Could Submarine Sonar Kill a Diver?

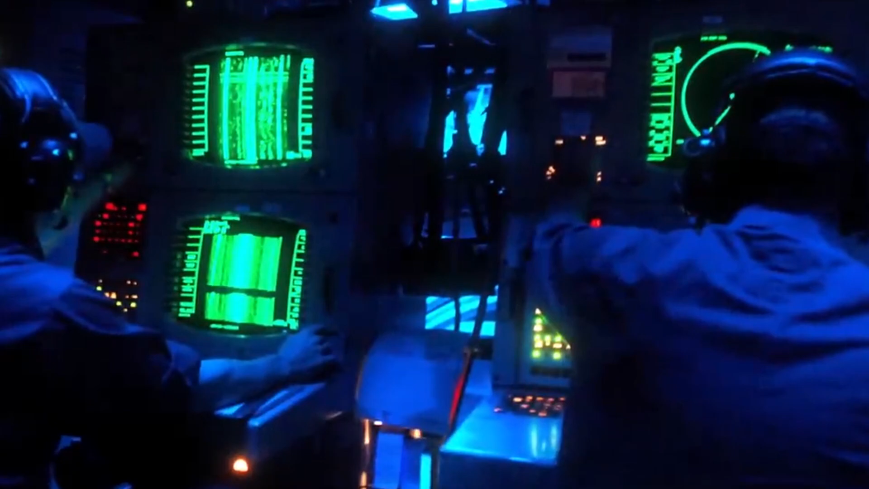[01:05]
Water allows sound to propagate over long distances and at higher speeds, making it an ideal medium for sonar systems.
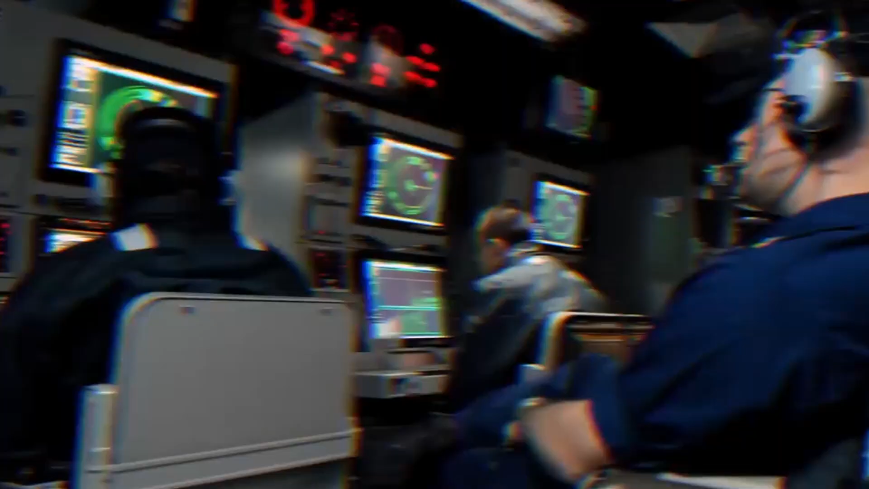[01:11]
The speed of sound in water is approximately 1,500 meters per second,